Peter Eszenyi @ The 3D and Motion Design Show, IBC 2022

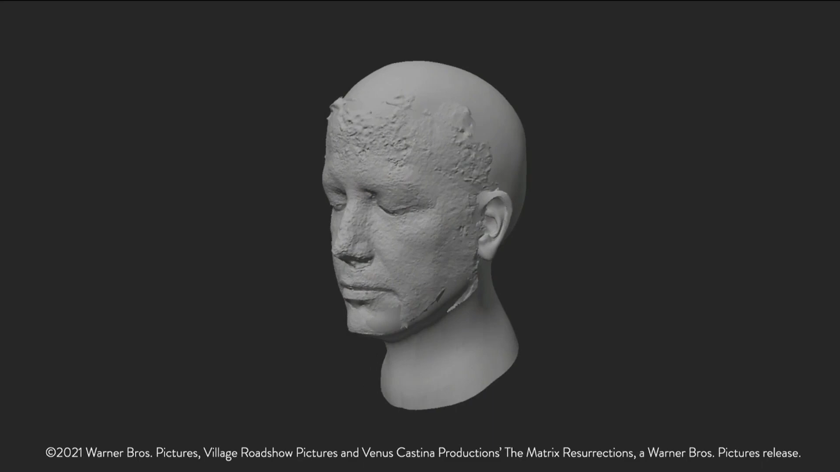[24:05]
And I think it's a really interesting insight into what you can use to start your design process with. So when I have that scan, took it into cinema, and what I'm doing usually in a case like this, I start to chop it up.
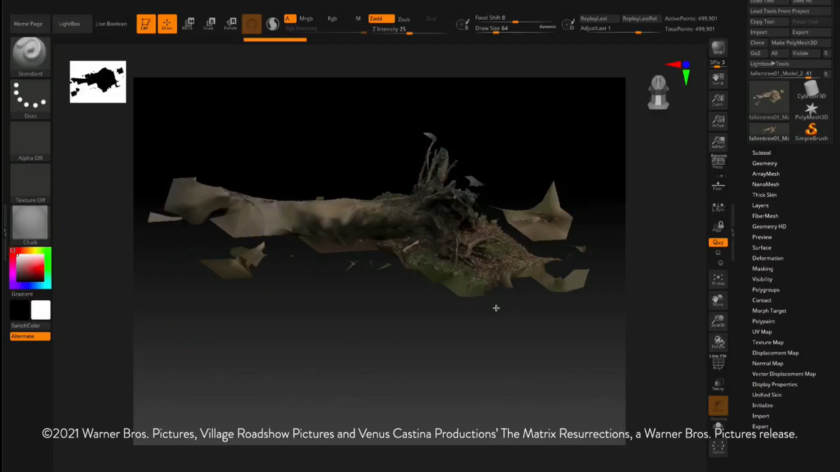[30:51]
So this is the ZBrush part of it. Obviously, now you have the Z remesher in Cinema 4D,